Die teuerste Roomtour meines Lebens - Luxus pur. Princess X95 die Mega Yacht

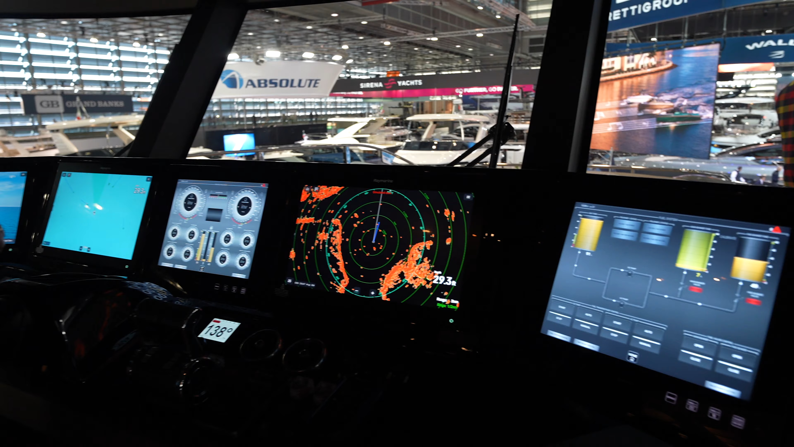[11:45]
Kamera außen. Die Tanks. Komplette Technik, nehme ich mal an.